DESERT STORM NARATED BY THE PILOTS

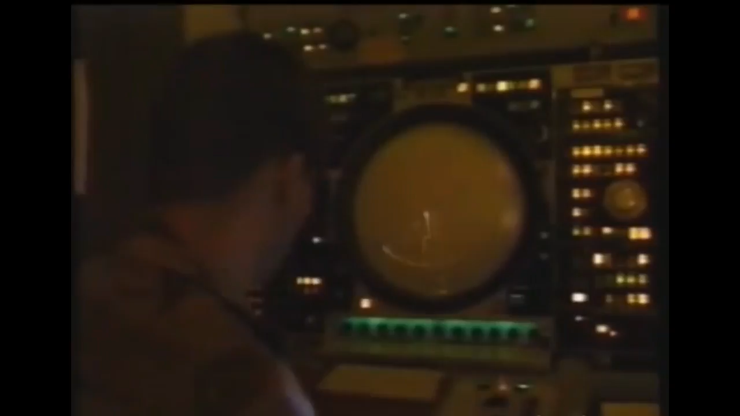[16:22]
we had much more freedom freedom of the skies over there then we would normally have at home whereas at home you would almost always be under radar monitoring or radar control
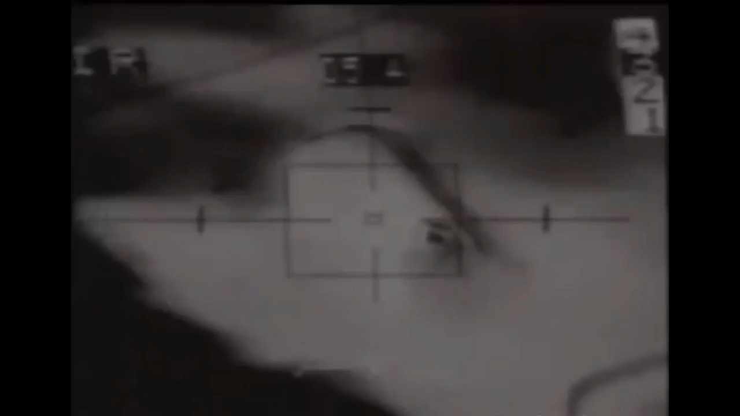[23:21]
Basically, once you've found the target, keeping the crosshairs on it is pretty darn easy.
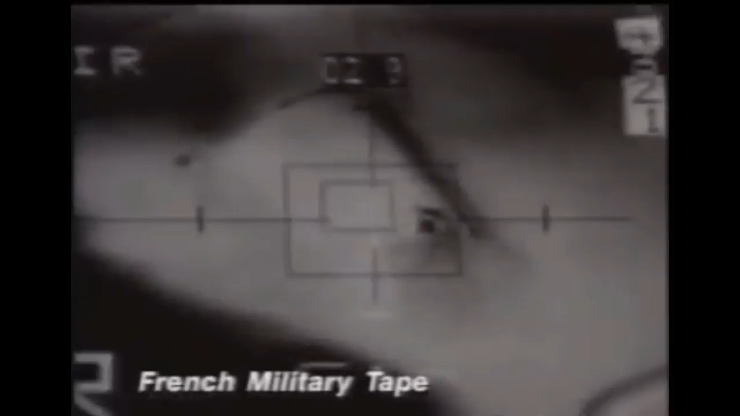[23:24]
The hard part is getting to that point and fighting your way into the target,